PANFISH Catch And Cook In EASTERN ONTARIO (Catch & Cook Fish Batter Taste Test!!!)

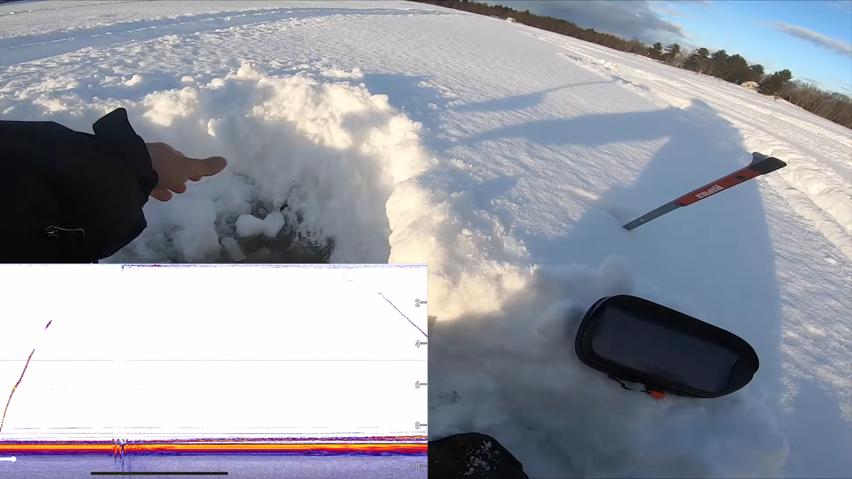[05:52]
All right, so we got the second fish for our catch and cook. I got a bunch of marks down there, all decent marks. So I bet you I'm on a school of decent fish.
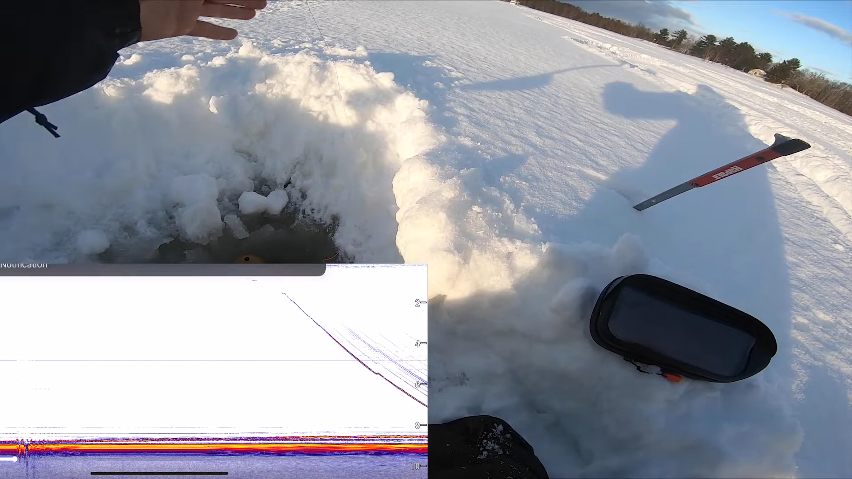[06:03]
They're on a school over there as well, but I felt like moving around because those fish didn't seem to be biting super aggressive. So I figured we'd move and try to find, or I'd try to find some more aggressive fish. And it's definitely paying off because there's another one. And that's a big one. That's a big one. That feels twice as big. What's it gonna be? Oh yeah, that's another eater.